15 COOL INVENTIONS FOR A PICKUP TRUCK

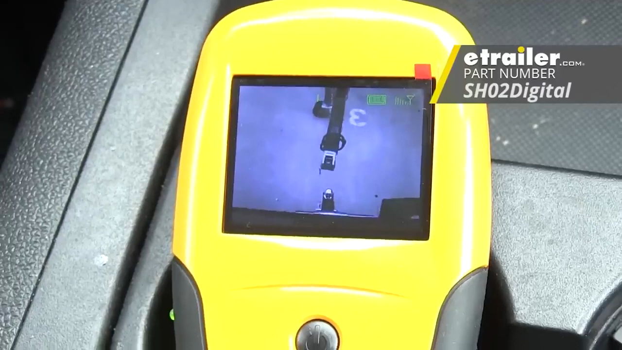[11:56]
It consists of a camera and a device for showing you what's going on behind you.
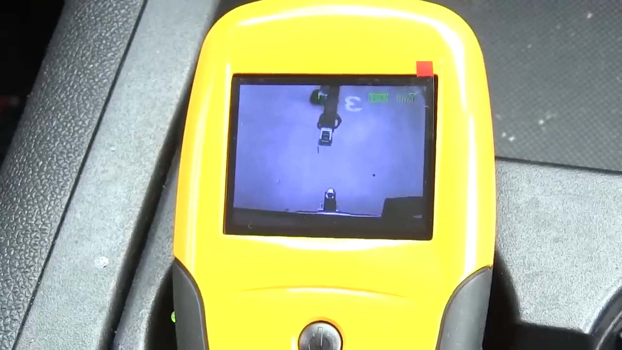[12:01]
The device has a color LCD display with a clear 960 by 240 pixel resolution.